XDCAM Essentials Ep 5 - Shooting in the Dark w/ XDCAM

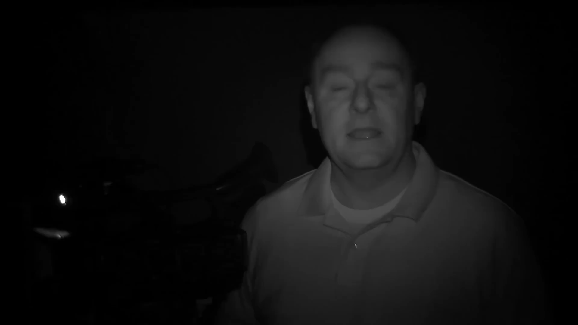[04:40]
If you were in the room with me you wouldn't even be aware that there was a camera here recording you which is exactly why Night Shot is such an indispensable tool for military, law enforcement, nature and wildlife documentaries and of course reality television shows. Now obviously Night Shot has a unique look
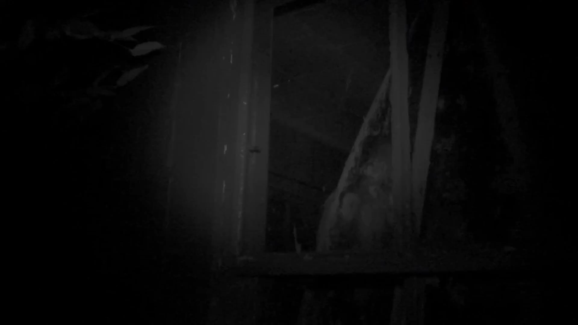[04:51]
to it and may not be something you'd want to use every day but for the right situation it's a great tool to have on board the camera.
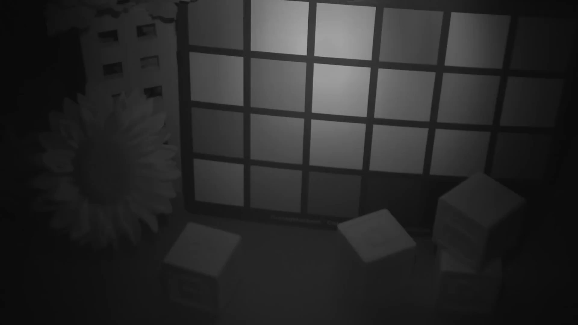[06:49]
Watch what happens when I wave my hand in front of the beam. Of course you can turn the infrared light off entirely with the cameras menus, but I suggest leaving it on.
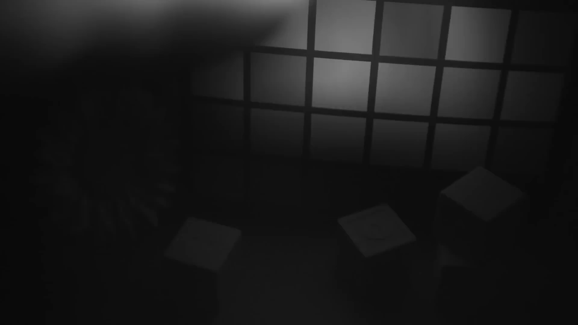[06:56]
I found that the built-in infrared light is sometimes good enough for faces or other subjects that are within a few feet of the camera,
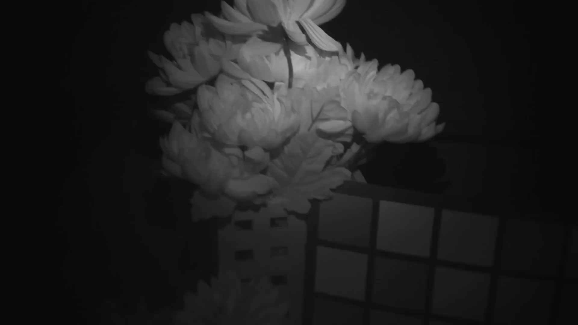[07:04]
but notice that the pattern of the infrared beam is pretty narrow. It doesn't reach very far and it almost has the appearance of a weak flashlight.
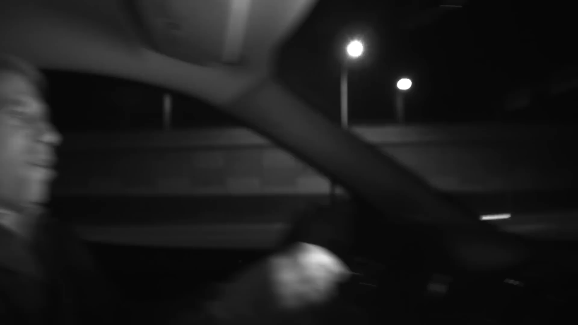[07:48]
The Mini Plus IR has a well-earned reputation as the go-to infrared light for reality shows and high-end productions worldwide.
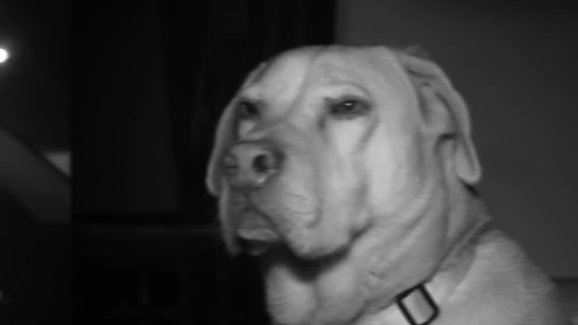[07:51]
It's constructed of rugged anodized aluminum so it can handle the rigors of professional production and it can be powered from many types of sources.
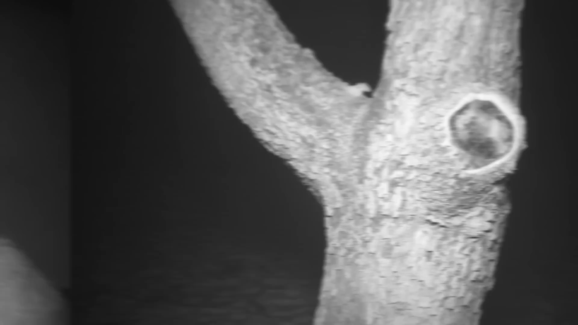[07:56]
But what counts most is how well it lights up a scene and as you can see that's where the Mini Plus IR really delivers.
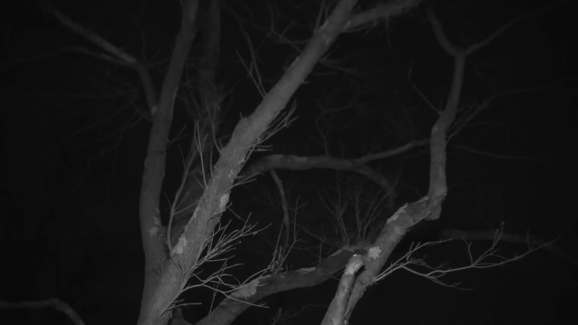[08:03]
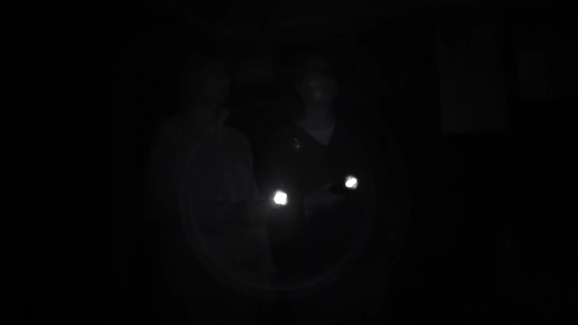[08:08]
Take a look at this shot using only the PMW-100's built-in infrared transmitter and here we see it with the Mini Plus IR.
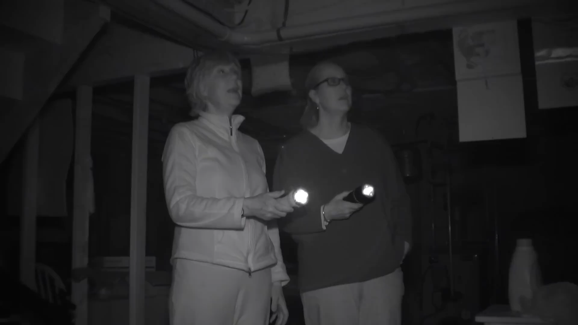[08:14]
That's a big difference and it really shows what the PMW-100 is capable of when you provide it with proper illumination. An excellent feature of the Mini Plus is that it can
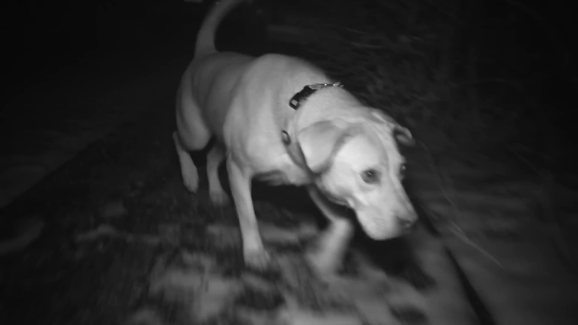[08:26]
be dimmed from 100% to 0% in order to help you get the exposure perfect.
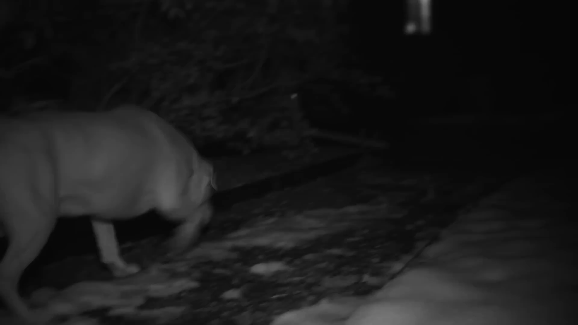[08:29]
And that's a very important consideration because when you turn on
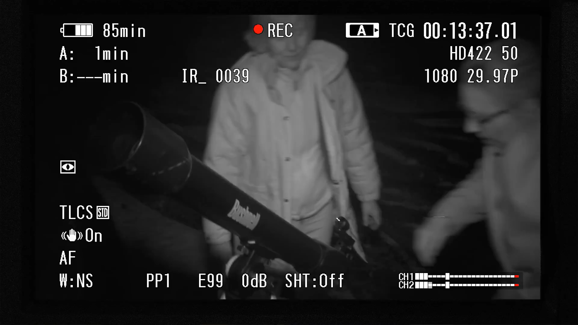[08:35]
night shot you'll have very little control over exposure on the camera.
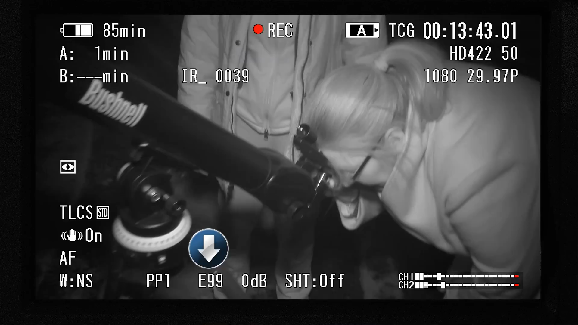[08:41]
The iris is automatically open to its widest setting and there's no auto iris function at all. The shutter is automatically turned off and you can't change that either.
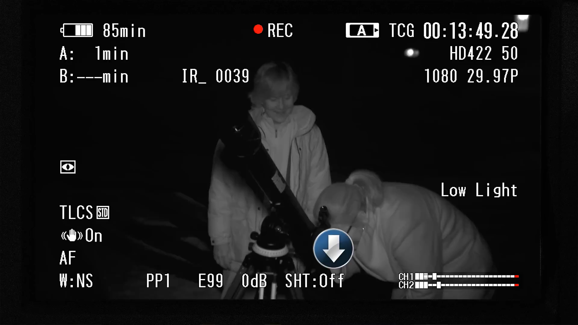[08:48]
The only thing that you do have control over is the gain.
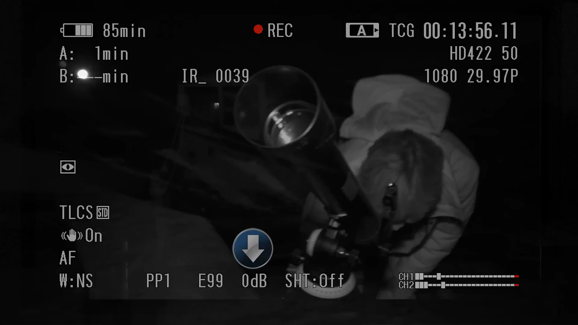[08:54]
Watch what happens as I change the gain from 0 dB to 9 dB and 18 dB. But be careful!
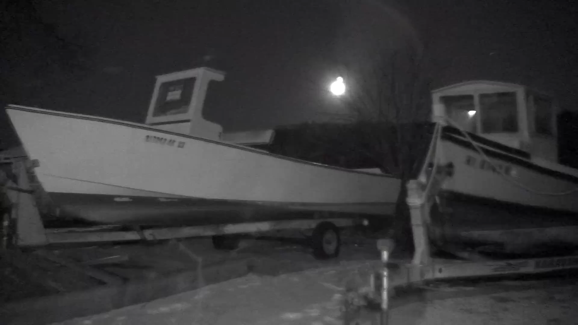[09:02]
Although it's helpful to be able to change the gain when needed, you'll want to use it sparingly because it does add unwanted noise to the image.